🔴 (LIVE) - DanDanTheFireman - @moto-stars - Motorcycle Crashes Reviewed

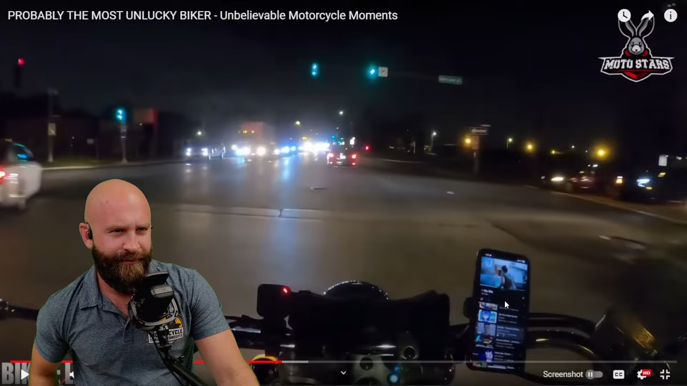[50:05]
Anyways, here we go. Despite poor visibility, the bike probably listening to music. To spot the driver's illegal maneuver and react accordingly.